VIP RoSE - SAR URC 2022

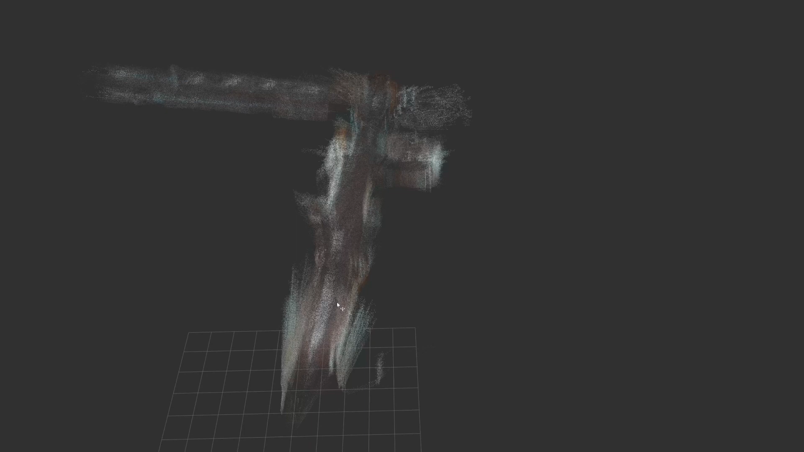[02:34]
The rover's surroundings are mapped using an Intel D435i depth camera and its point cloud data.